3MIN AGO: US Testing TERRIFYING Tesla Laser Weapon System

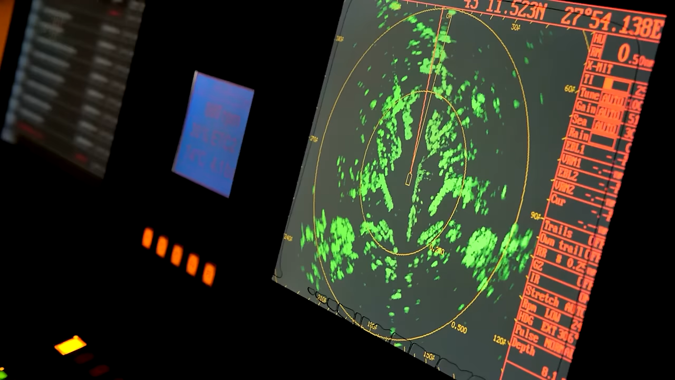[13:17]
helping locate things in the air, on the ground, and underwater efficiently.